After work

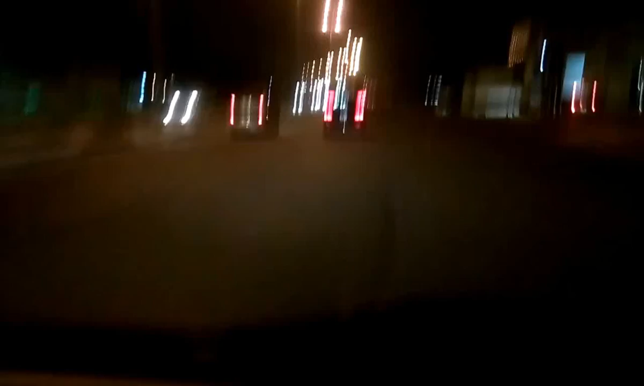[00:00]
going home. I don't know how long it will reach, how many minutes, or I don't know. What if I continue working this one? Maybe I cannot post it in the Facebook, maybe in the YouTube. It takes time.
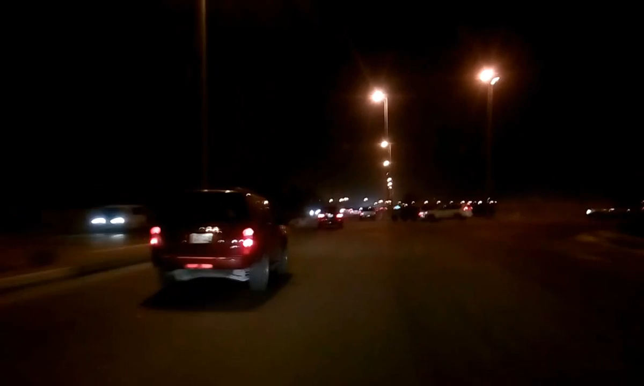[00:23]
And it is the way going home. That's how it looks like during night. The good thing in here is the post, the light post, it is a few steps away to each other.
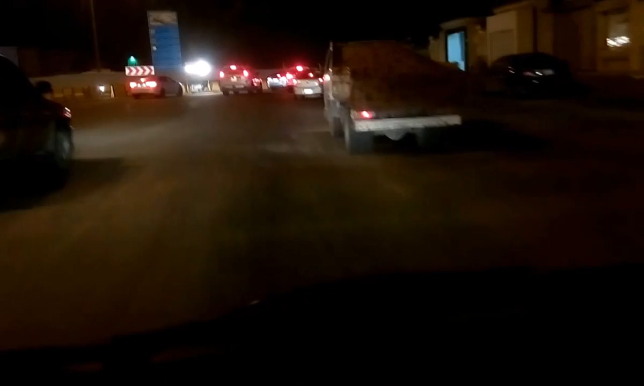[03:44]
You can see the dust on the road, just like a smoky sand. That's how it is. It's traffic. A little bit of traffic in here.
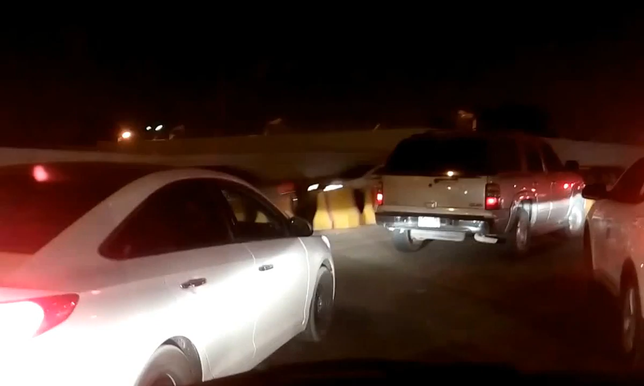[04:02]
Where?
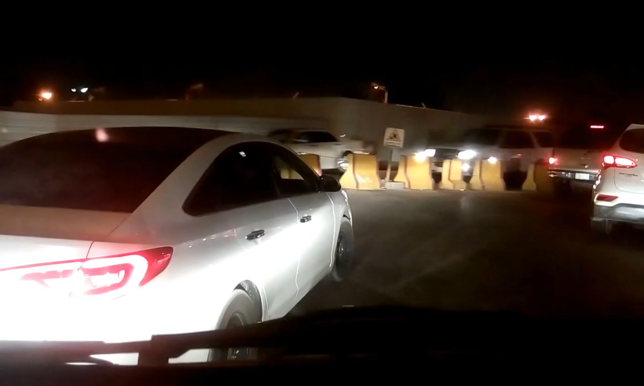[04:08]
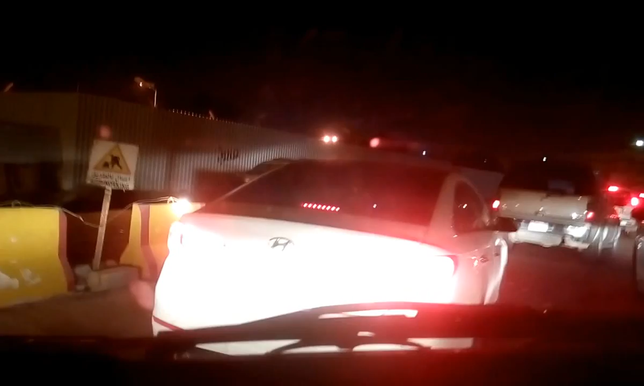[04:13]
Just stop for a few seconds. I don't know what it's out there, or maybe too much car on it.
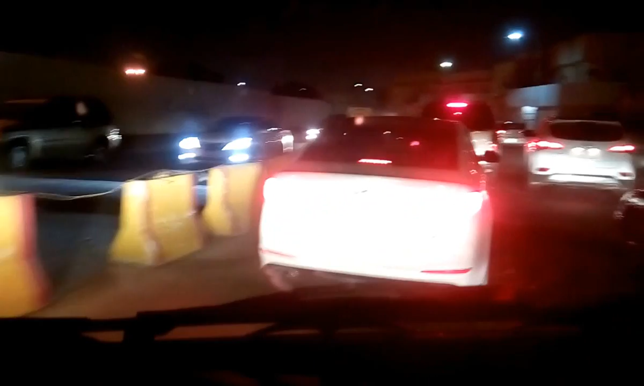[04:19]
That's why we're a little bit stuck for a second. And there it goes.
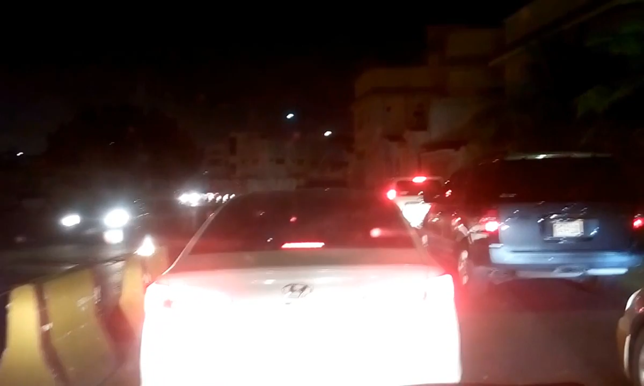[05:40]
So that's it. Only here at this point where the car was moving slow because of the way out here, that they got a road hump
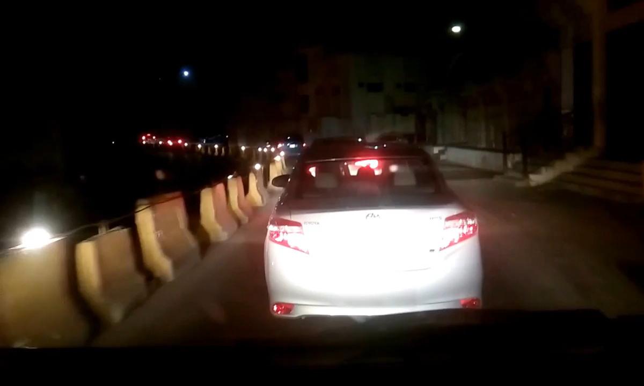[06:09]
and some car is slowing down because this time is Ramadan, too much people outside.
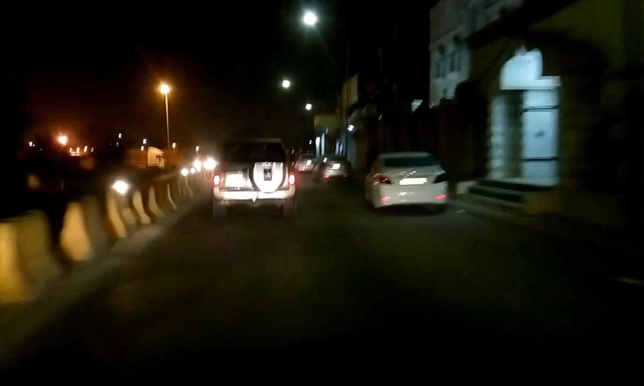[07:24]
Oh my god, I keep moving on, and now this road is flowing
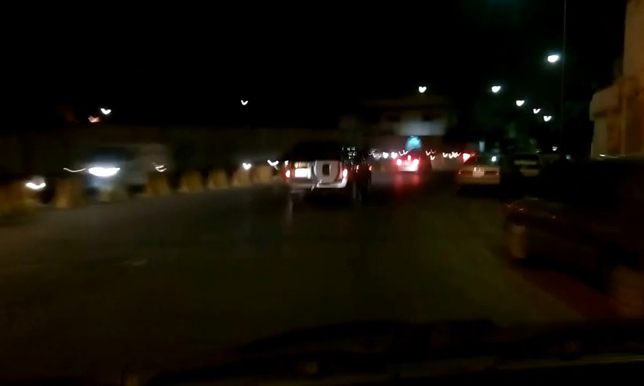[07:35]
unlike to that before. No, I am near to my home.
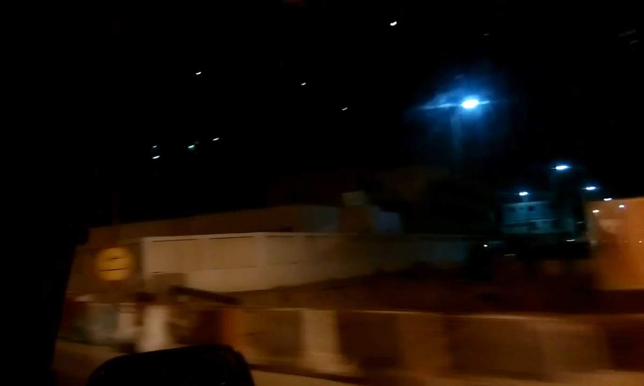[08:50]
Maybe, I don't know. And this road, we get here the Imam Al Riyad Hukuk Center.
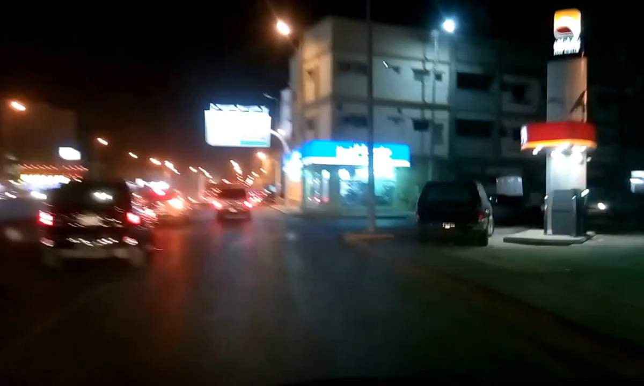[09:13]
And this is the Al Jabbar Laundry Store.
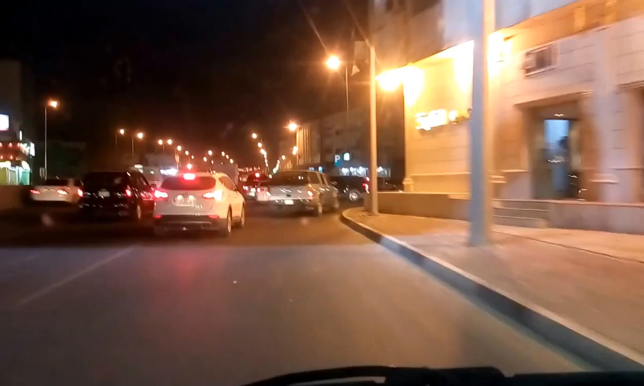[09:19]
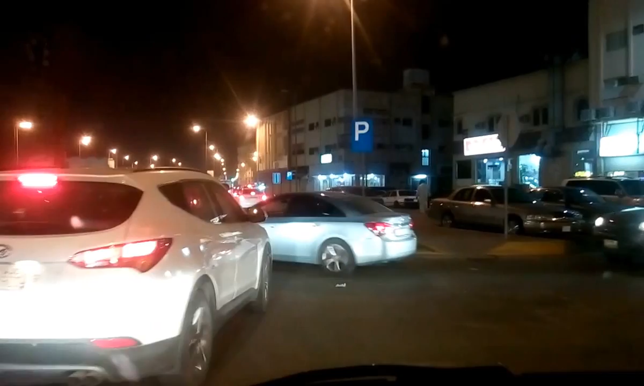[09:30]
It's only a few steps away, it's our accommodation.
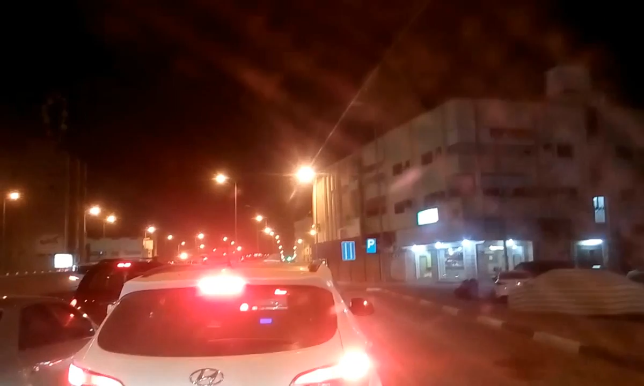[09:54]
It's only a few steps ahead. This is the Mazda store where I used to eat for a fast food.
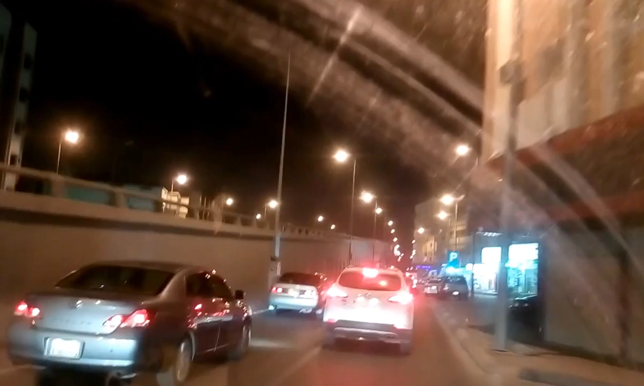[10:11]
And here beneath my accommodation, it is a cell phone shop, electronic shop, something like that. Where are you going, Aros? Huh?